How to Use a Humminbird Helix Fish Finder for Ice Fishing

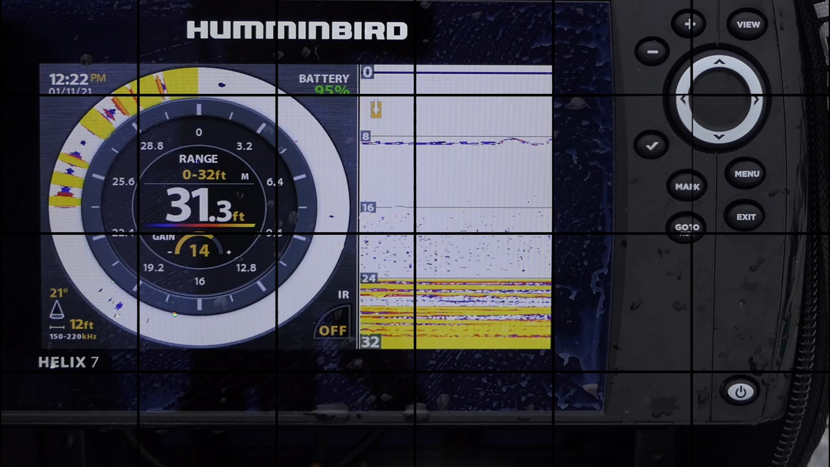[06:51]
On screen: depth 31.3 ft
So another view you can do is just have a combination of traditional sonar and your flasher. This is a really good view for if you're transitioning, say, you're coming from flashers to sonar or you're vice versa. This gives you the ability to see both at the same time and kind of learn from each one.
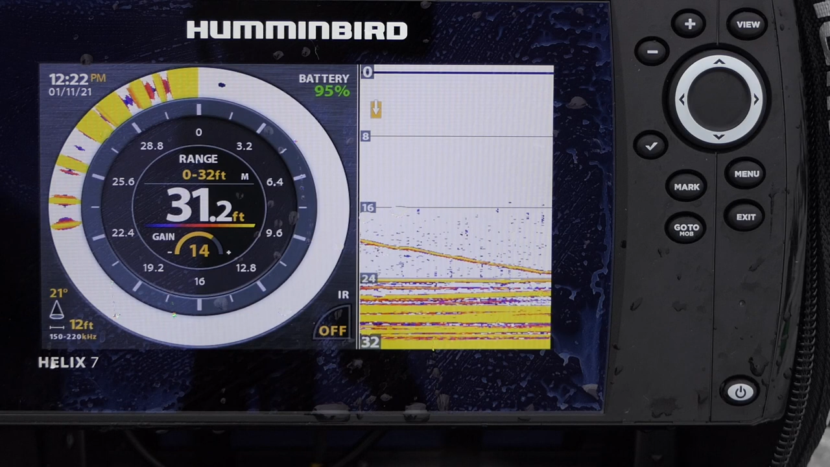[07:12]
On screen: depth 31.2 ft
And as you can see, I'm dropping down there and there's a bunch of perch rising up to meet my jig.
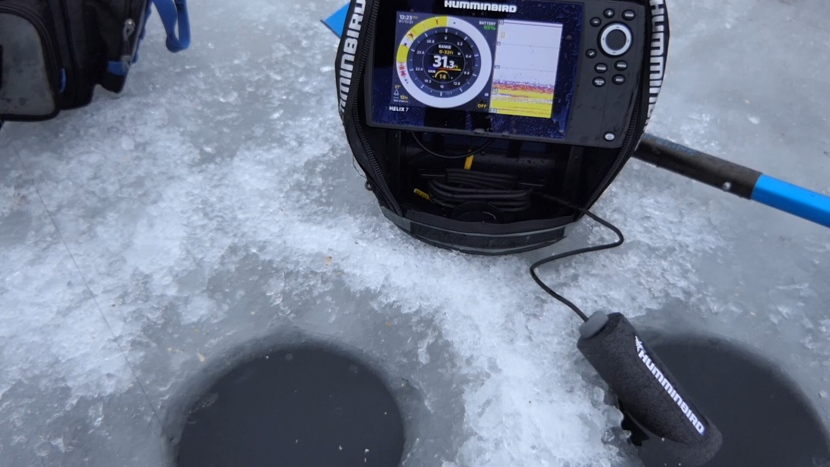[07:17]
There we go. Got one. Another nice perch.
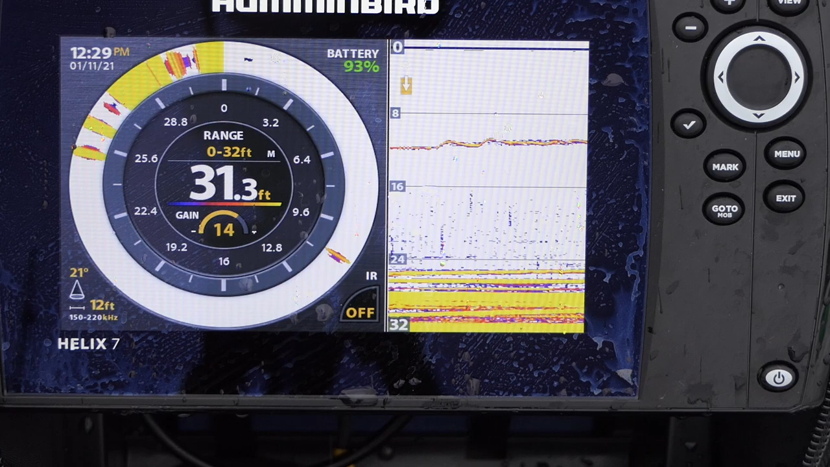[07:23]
On screen: depth 31.3 ft
Okay, another cool thing you can do, probably not as applicable on hard water, but definitely more so on open water when you want to go and review imaging data, is you can go to recording view,
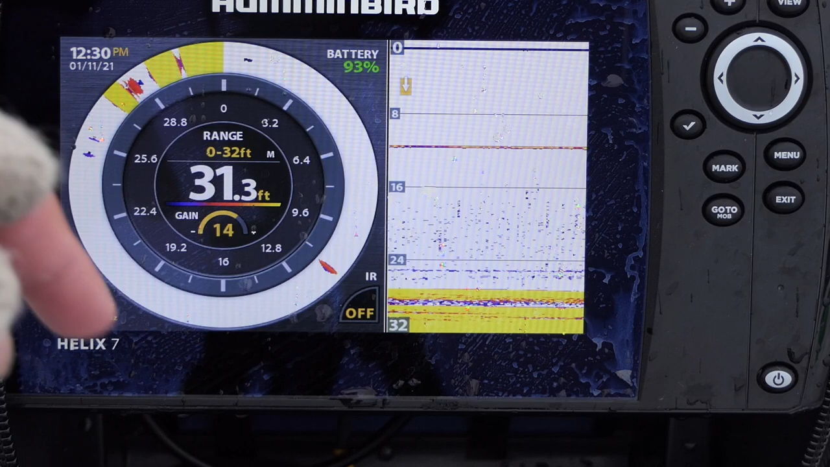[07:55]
On screen: depth 31.3 ft
You can go back and review your fishing data. You know, this is really nice for when you're reviewing imagery, like if you want to go back and look at side imaging or down imaging and really study that structure.
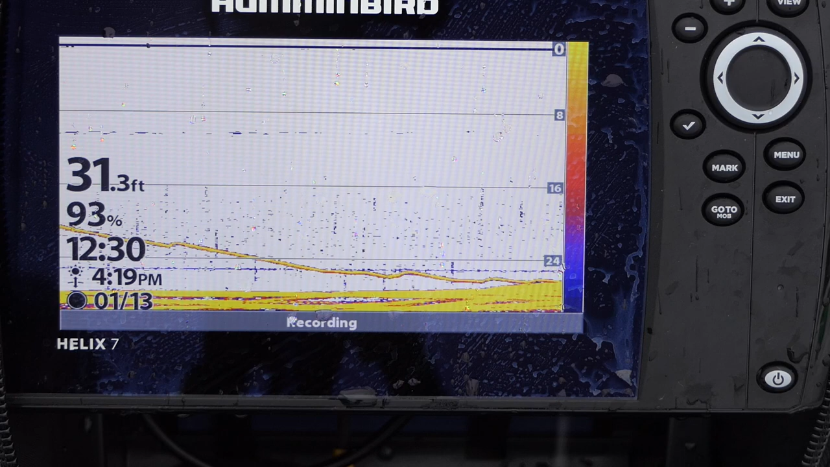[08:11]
On screen: depth 31.3 ft
Or if you want to share something like your screen with somebody or for educational purposes, you can use a program called Hum Viewer or you can just review it on your sonar. Now one thing I do recommend getting upgraded to is a screen protector.
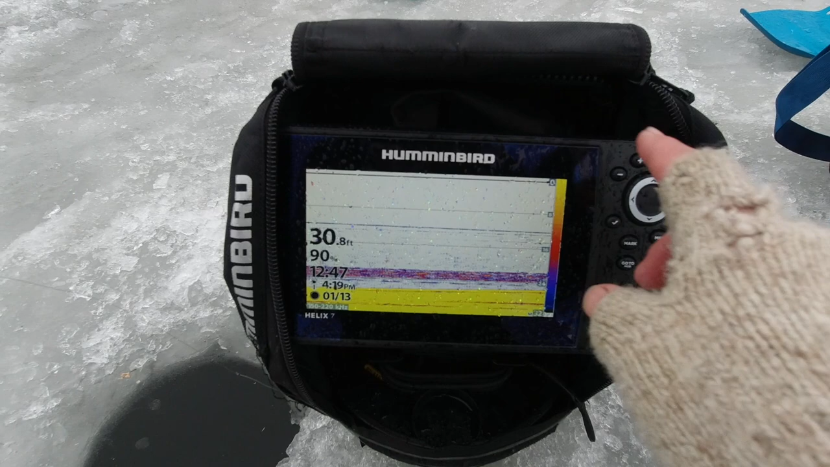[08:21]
On screen: depth 30.8 ft
These screens tend to get really dirty and blotched, especially in the snow and rain like I'm in and fish splash on there.
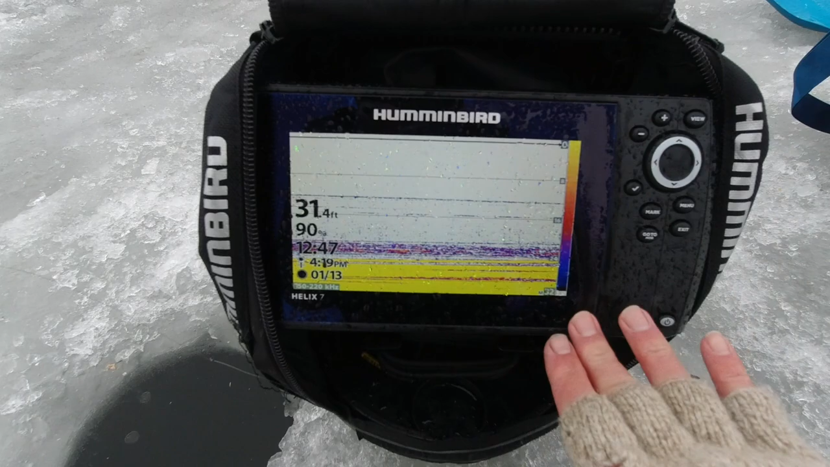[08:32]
On screen: depth 31.4 ft
I don't have it on this one, which is why it gets blotched up quite a bit.
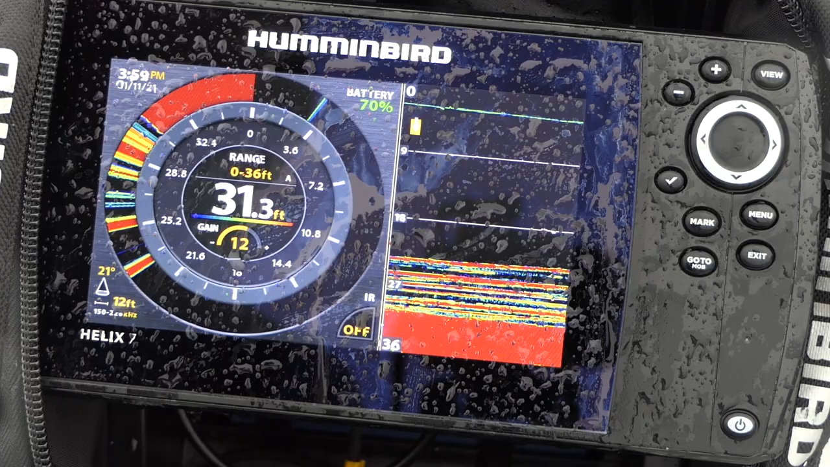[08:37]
On screen: depth 31.3 ft
Now another thing you can do on this unit, which is pretty cool, is you can hit the power button and you can turn on jig charge. If you hit this to the right, the screen will actually go bright white and you can charge this. Obviously you don't need to do it today in the daylight. You can also adjust how much light you have. You can dim it.
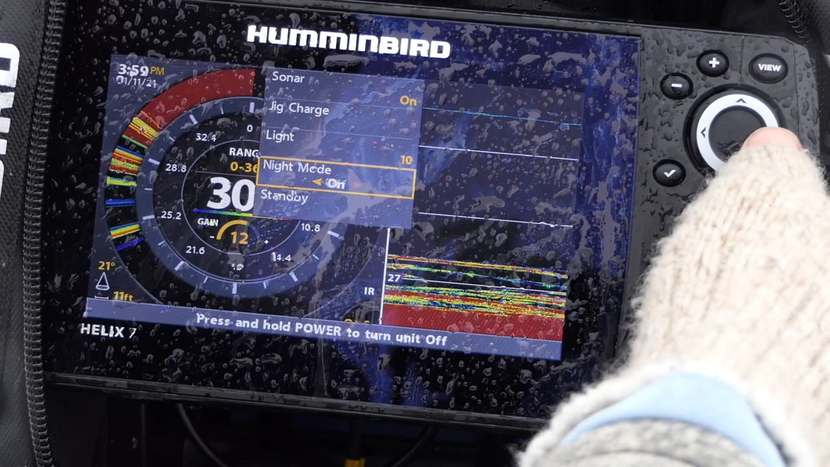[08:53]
Or you can just go to night mode and it automatically dims the screen overall to make it a little bit more easy on
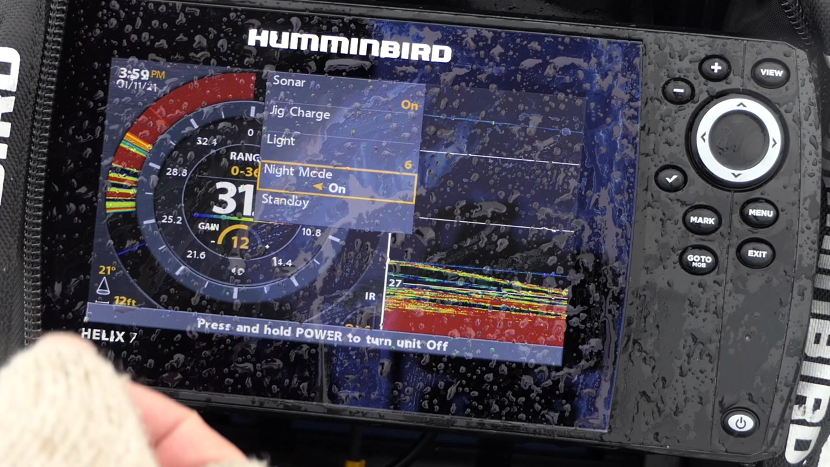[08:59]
the eyes or if you're in a tent or pop-up shelter and fishing as well.